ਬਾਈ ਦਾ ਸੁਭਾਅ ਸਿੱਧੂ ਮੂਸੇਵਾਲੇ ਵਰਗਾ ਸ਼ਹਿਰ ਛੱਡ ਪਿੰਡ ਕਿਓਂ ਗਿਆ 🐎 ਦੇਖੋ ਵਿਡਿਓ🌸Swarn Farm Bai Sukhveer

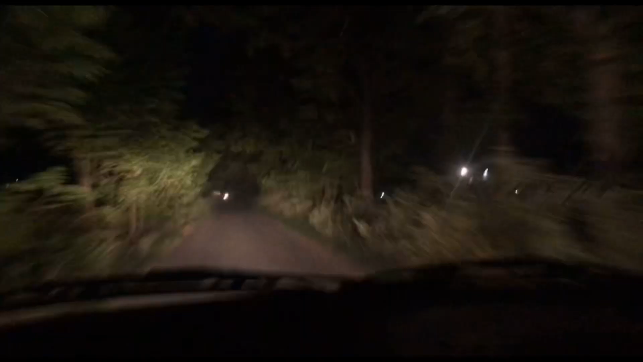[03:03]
लो वीरो, नेरा बहुत है। आ देखो लाइटा दिख रही ने, आ गई कोठी।
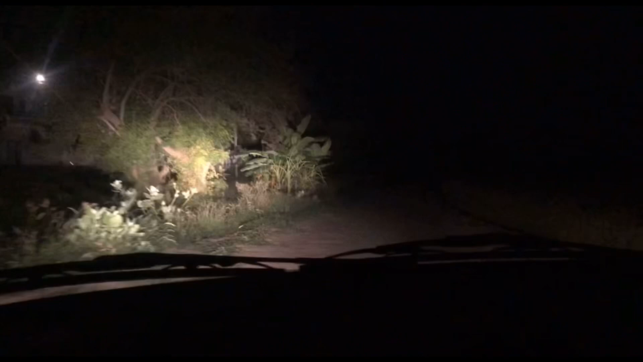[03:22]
ਸਵੇਰੇ ਨਾ ਆ ਕੇ ਜਾਵਾਂਗੇ, ਕੁਛ ਵੀ ਹੋ ਜਾਏ। ਆ ਗਏ ਜੀ, ਦੇਖੋ ਹਵੇਲੀ।